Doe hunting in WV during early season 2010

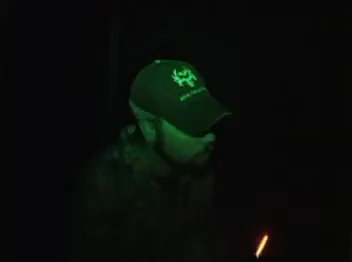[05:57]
Found her right there. Man, looks like she's bleeding pretty good.
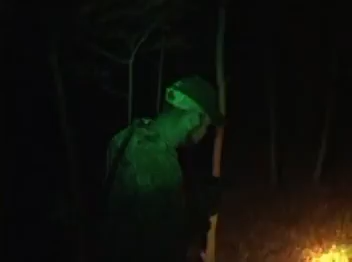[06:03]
We'll go up here and see what kind of damage this rage did. Holy cow. That's pretty crazy right there.